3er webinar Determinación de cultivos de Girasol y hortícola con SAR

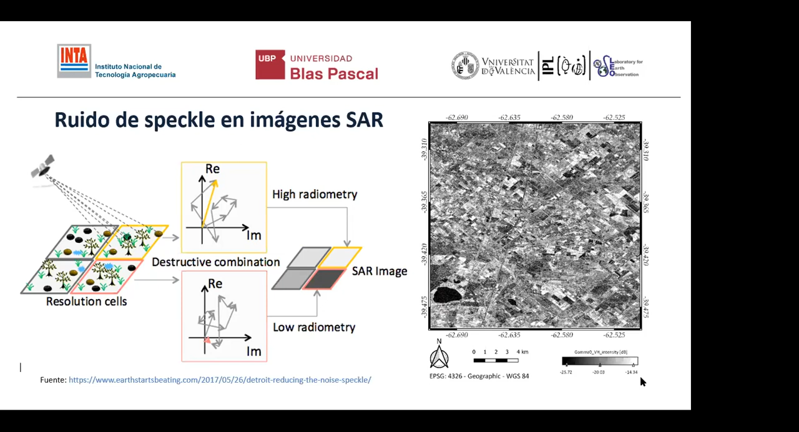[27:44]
Y bueno, tenemos que saber cómo lidiar con eso y conocer los filtros que hay para tratar de atenuar el efecto, a sabiendas que estamos perdiendo resolución cuando atacamos este problema. Vamos a la siguiente. Bueno, aquí hay una forma. La forma que más se utiliza para, digamos,